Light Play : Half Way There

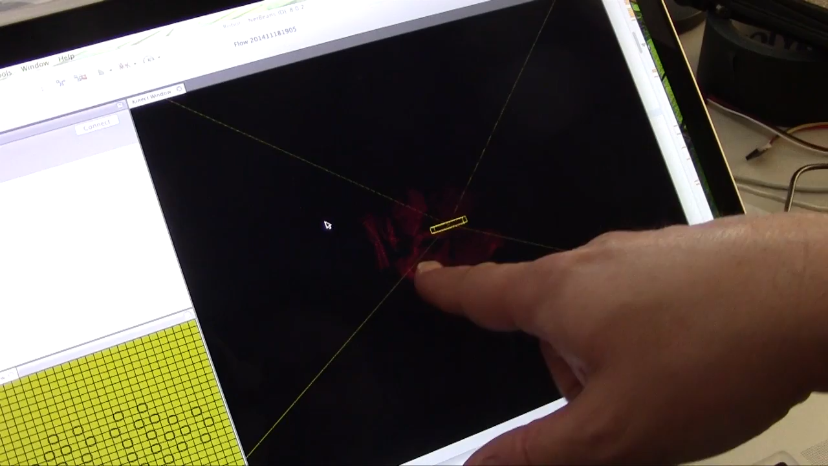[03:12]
the raw data from the connect right here so you can see these red dots is